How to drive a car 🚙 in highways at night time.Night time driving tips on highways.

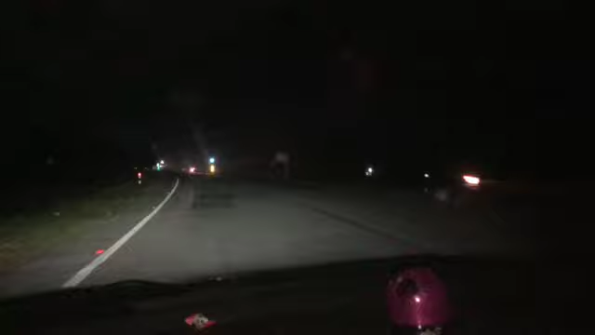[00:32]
ஆப்போசிட்லேருந்து வரவங்களும் இதே ரோட்டில் தான் வருவாங்க. அப்படி வரும்போது நம்ம நைட் டைம் ஒரு பிகினர் என்னென்ன ஃபாலோ பண்ணணும் அப்படிங்கிறத நான் உங்களுக்கு சொல்லிடுறேன்.